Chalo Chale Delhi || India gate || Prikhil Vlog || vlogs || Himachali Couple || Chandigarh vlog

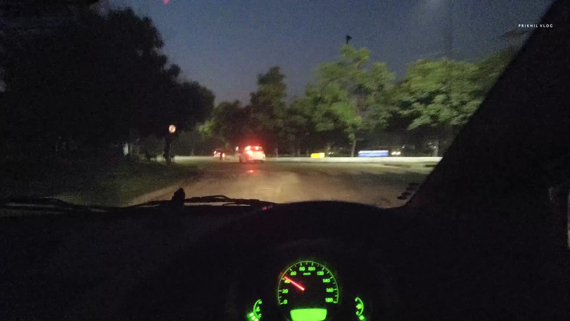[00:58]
I am coming to the sector 32 and 33.
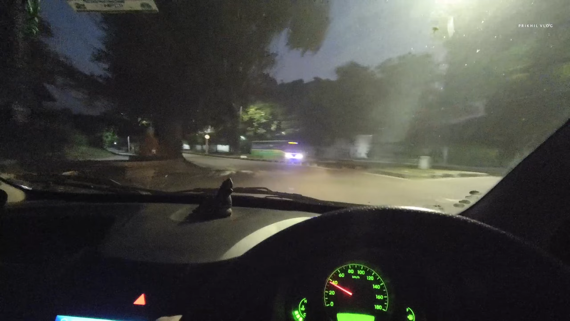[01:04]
I am coming to the sector 32 and 33. This is Chandigarh, in the morning.
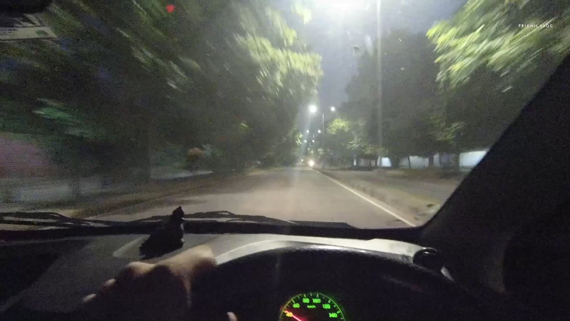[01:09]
What is the place in Chandigarh? It is very quiet. Limited bikes.
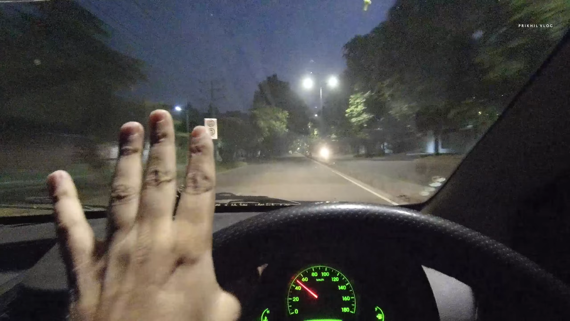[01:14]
If in the day time Chandigarh traffic is like this, what would you like to do?
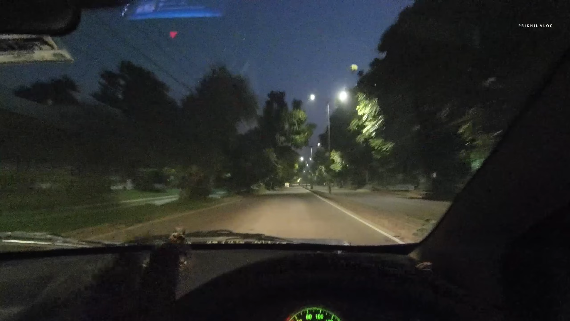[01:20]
It would be easy to go. It would be easy to go. No traffic, no brakes. Just brakes on the lights. What is your care view? What is traffic like this? What is life in the city?